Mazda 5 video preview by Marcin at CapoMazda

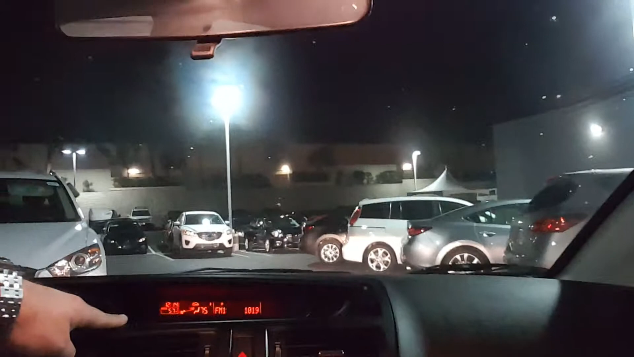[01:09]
there and the CD player with radio air condition automatic transmission very spacious interior